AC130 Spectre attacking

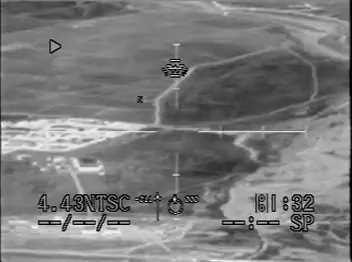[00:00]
ETA, we've got people walking out of the building right now, getting into vehicles, so we need to speed up the timeline if we can. We're going as fast as we can, crew. Roger that, we're going as fast as we can.
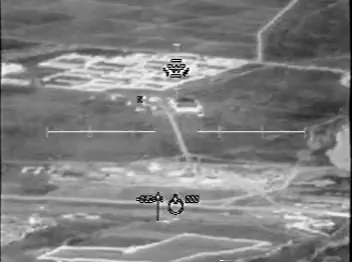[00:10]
Is your copies? I think that might be the rectangle building.
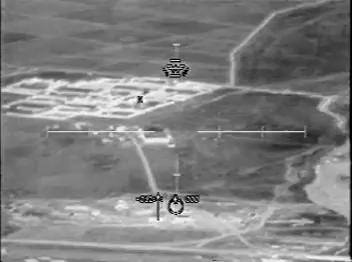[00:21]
Picture one, wildfire, just to confirm, you're not cleared to fire until I tuck your eyes onto that rectangular shaped building. Just to let you know, we suspect it is a mosque at this point. Copy.
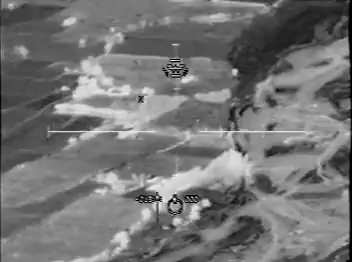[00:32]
Not clear to fire until you have your permission. Ligon Edge, you are to pressurize. Thanks.
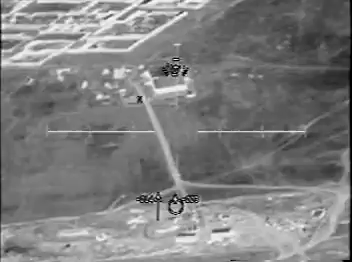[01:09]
Okay, TV's in the area, no lights on yet from anything.
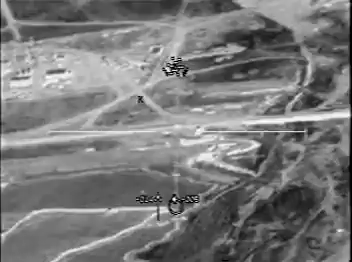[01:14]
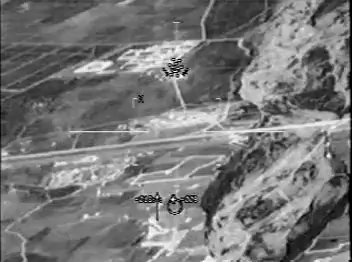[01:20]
I'm standing by to sleep. Do you give you up HR?
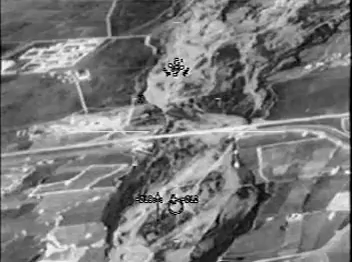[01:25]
Just on the east side of the road. I had it on the west side of the road, but...
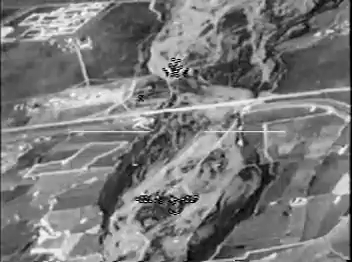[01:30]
Okay, TV's got a couple lights popped on and off.
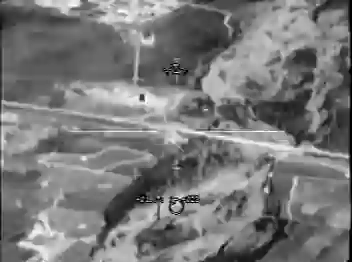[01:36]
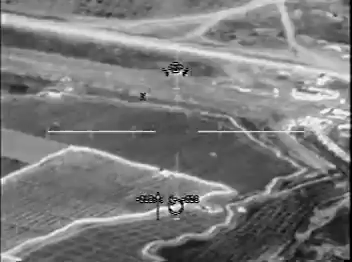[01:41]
That's the point of fire. We are 6 miles out. Copy, 6 miles. Let me know when you see the target area and I'll start the talk on.
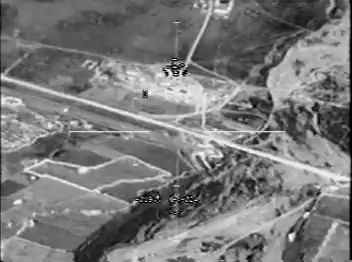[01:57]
We see it, start talking. Roger that, we're there, start talking. He's got vehicle out.
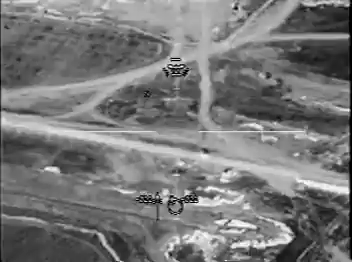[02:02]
You have the two buildings inside. There seems to be a construction yard and a lot of vehicles around the area. Those are the only two buildings in the area. Do you see those?
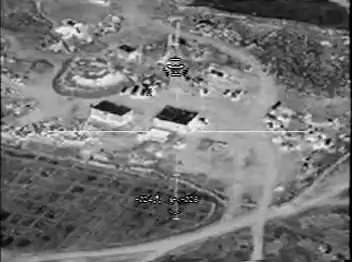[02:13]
Roger that, is it on the east side or the west side of Highway 4? On the southeast side of Highway 4. Tracking, I got the square building and the rectangle building to the northwest. We have a square building and a rectangle building to the northwest. And on the big square building, there's a square rectangular, like, holding pond next to it. Do you see that? Yes, just west of it. It's on the west side.
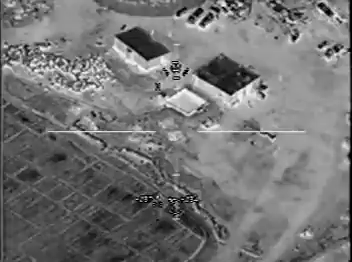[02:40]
Our primary air guides. Affirmative.
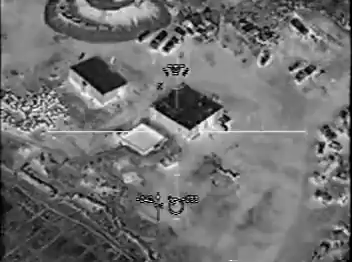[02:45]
Can you give me an AGR?
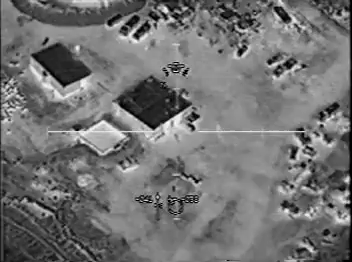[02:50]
Descending crew. And TV had a light flash across the west side.
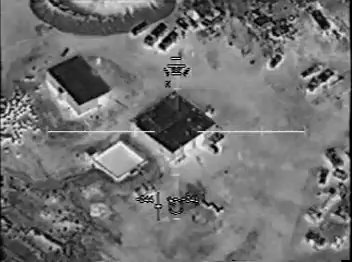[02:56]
You do see the rectangular shaped building next to it, correct? Yes, sir. That's affirmative. Is the mosque. Do not engage the mosque. Roger. The square building is the mosque, or is it the rectangle?
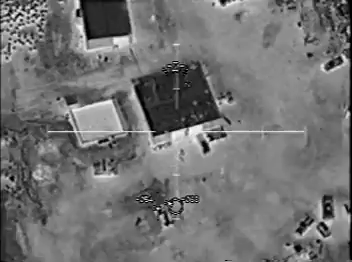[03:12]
The rectangle. The building is the mosque. Roger that.
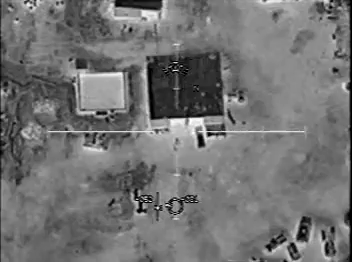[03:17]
Let's go. Roll it in.
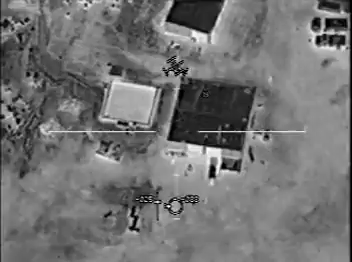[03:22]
Okay, in front of the mosque, there's three vehicles oriented east-west. Do you see those? Yes. Yes, we do. Got a vehicle moving out.
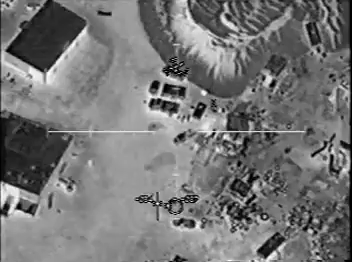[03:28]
One of the vehicles is moving right now. Yeah, you are clear to engage it. Right. We're good. Clear to engage. Stand by. Do not engage. Do not engage. Just monitor. Roger. Okay, channel A is good.
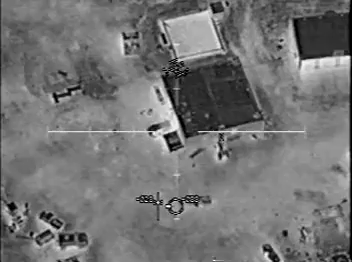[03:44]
Give me, bring it up channel B. Elevation. One, you are now clear to engage the moving vehicle. New nominals. Clear to engage. Any personnel around you see?
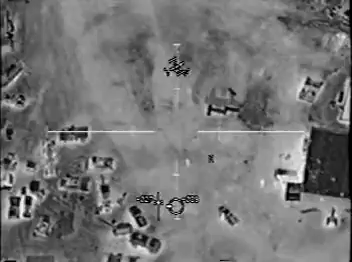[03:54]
Stand by. Yes, sir. Personnel. Clear to engage those also. Affirmative.
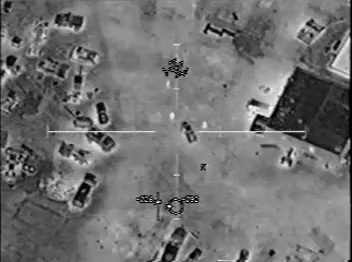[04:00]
Let's go. That first target could fire. Five, sir. 2-3 arms.
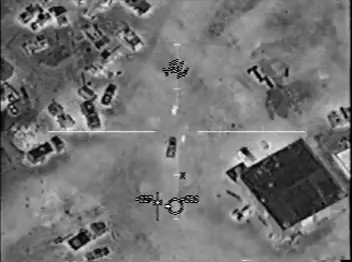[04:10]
Hey, ready. Good shot.
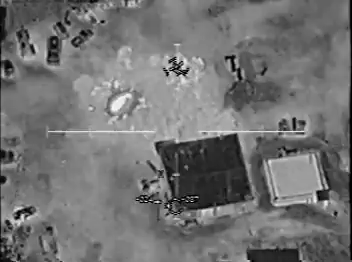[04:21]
Direct secondary. People running to the west. Vehicles leave. More movers, another vehicle, and more people clear to engage all those. Copy.
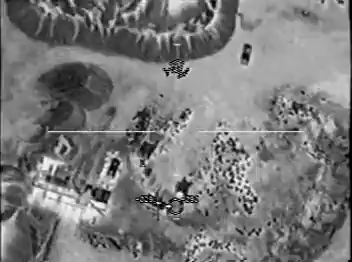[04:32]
Ready! Moving. Good, come back on those guys. There we go.
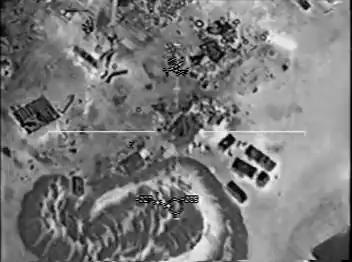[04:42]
Yeah, another secondary. Other people coming out of the mosque right now. Ready! Go for the vehicle. Secondaries. Nice secondary.
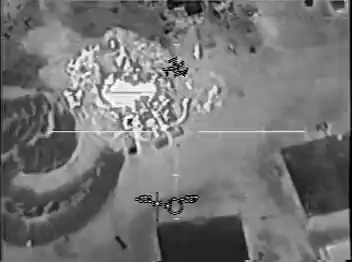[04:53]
Vehicles, people guys can't are going leave. To town, man. Personnel running, there we go.
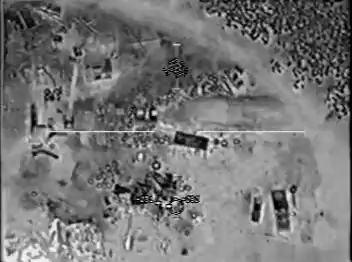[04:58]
Come on, Box. There we go. Lead him a little bit further. Ready! Contact vehicle. Fuel truck. Flares away! Flares. And no dry load. Okay. Continue engaging.
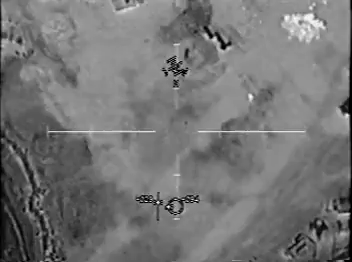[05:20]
Continue engaging. Get that person. Stop the flares! Stop the flares!
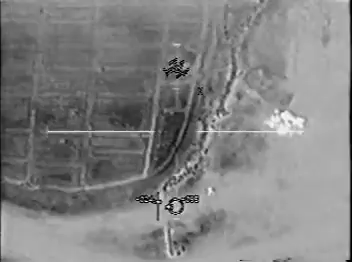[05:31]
Going out the gate. Hi, that's the correct geometry. Give me 10 seconds. Roger. Get ready! He went down to the ground. Yeah, he just dove underground. He's okay, moving again. Okay, back in the box. He's loaded. Get him. Moving back to the vehicles and personnel. Yeah, the personnel right there. Get ready!
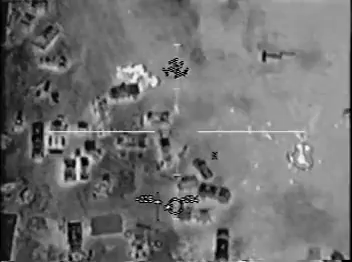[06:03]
Get ready! You're gonna get him. Watch that moss over there, too. Roger. Kilo 26, Boston.
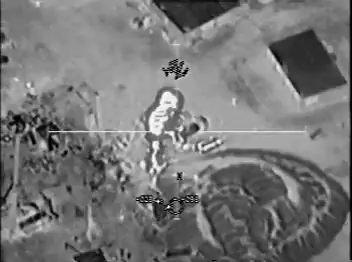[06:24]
Right, he's running into the moss. Get ready! Go into the building to put the 105 in. Stand by. Wildfire, we cleared on the building. Okay, you're cleared on the big square building. Go ahead and level it. Roger that. Clear the building, guys. Okay, get in! Catching up with you over the building. Stand Roger.
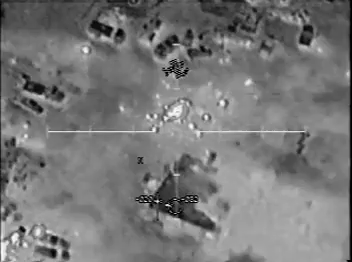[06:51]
By. Are you there? TV's no use on target. I'm going to scan the area. Checking the vehicles, too.
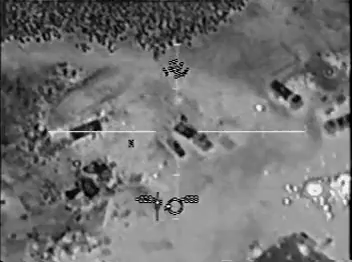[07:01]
You are clear to level the building. Do you have any more personnel in the area? Don't see any right now.